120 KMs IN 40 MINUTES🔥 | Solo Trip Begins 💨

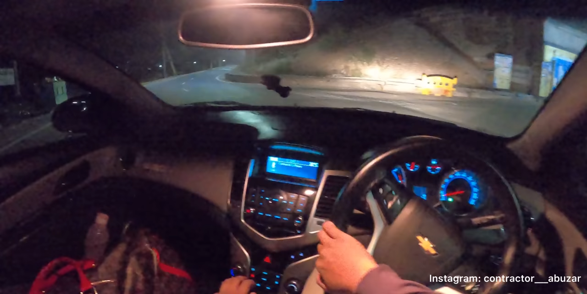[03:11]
I'm planning to go there also. For now, I'm going to Chennai because I have some work.
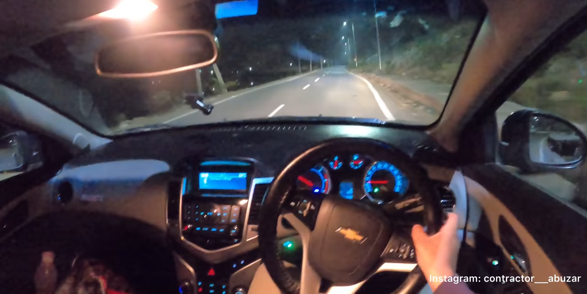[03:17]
Plan was to go to hill station first, but then all of a sudden, I changed the plan. Anyways, we are finally on the highway and the car has finally warmed up. Let's go ahead and turn on the AC, bro. So whenever you turn on AC after keeping the car off for one day, just, you know, turn this button off.
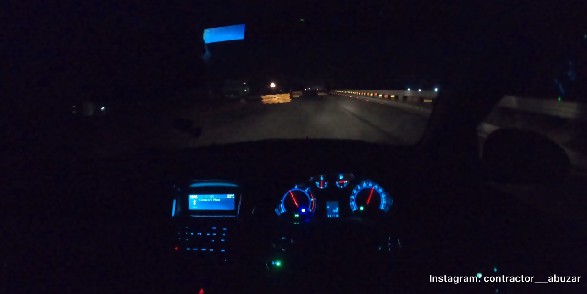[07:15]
I don't know why the hell they keep barricades, but those barricades do nothing, man, except shock the drivers.
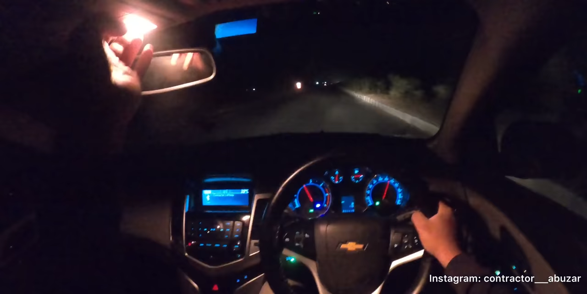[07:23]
Seriously, bro, absolutely zero radium on the barricades, and few of them are lying on the road just like that. Imagine you are coming at 120s. Just a second. Imagine you are driving at 120 and all of a sudden you see a barricade just lying like that on the road. What the hell, bro?
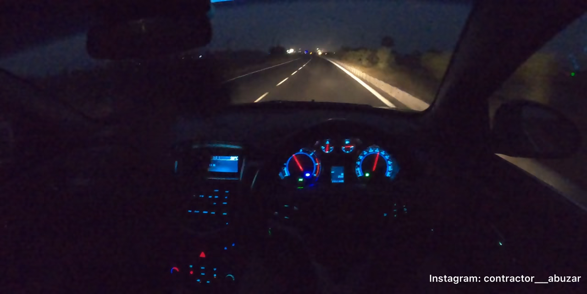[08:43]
Can you guys hear the tuck tuck tuck tuck sound? It's not raining, it's nothing, it's just the sound of the insects colliding with my car and dying. The windshield is full of insects, man. For a second, I thought it's raining, but no. Can you see the windshield? I'll show it to you when I get down. Oh, man. There are literally blood drops on the windshield. If cops see the windshield, they'll think that I literally smashed some person and running away.